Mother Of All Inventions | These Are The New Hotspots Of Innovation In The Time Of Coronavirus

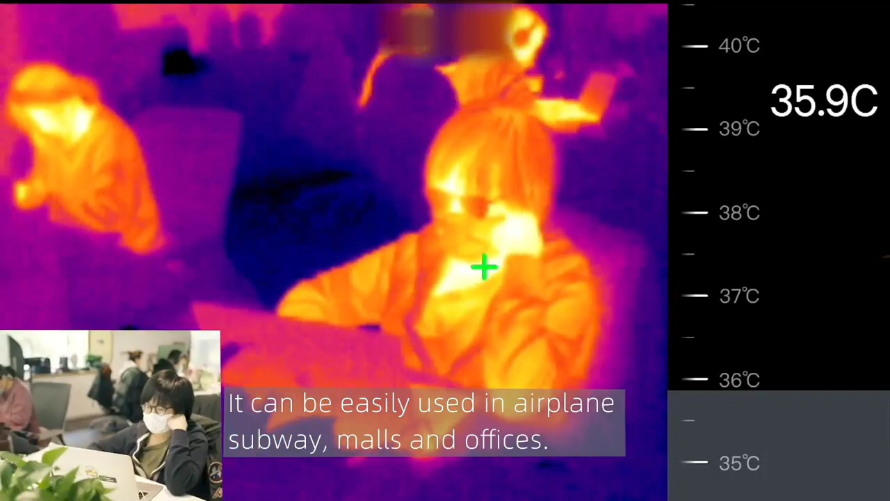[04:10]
On screen: spot 35.9°C
Chinese startup Rokit has developed its Glass T1 Thermal Glasses to detect COVID-19 symptoms,
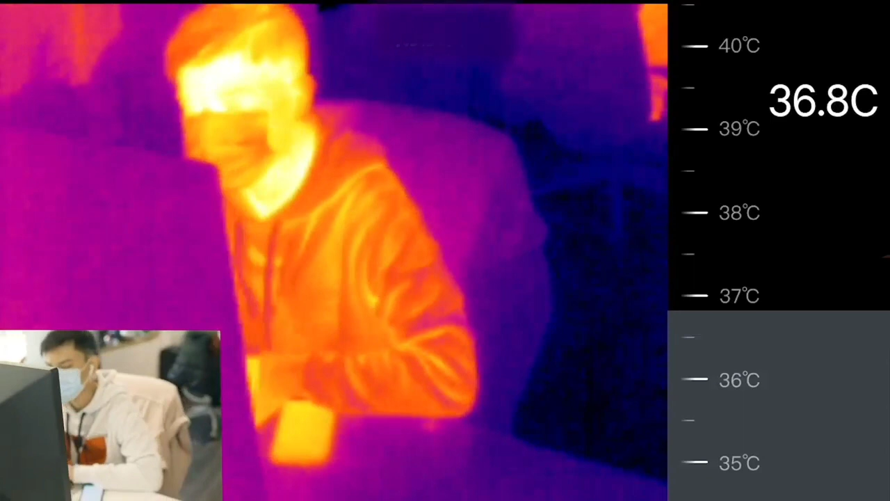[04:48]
On screen: spot 36.8°C
an in-fed module and connector which is fitted to the glasses via the connector cable.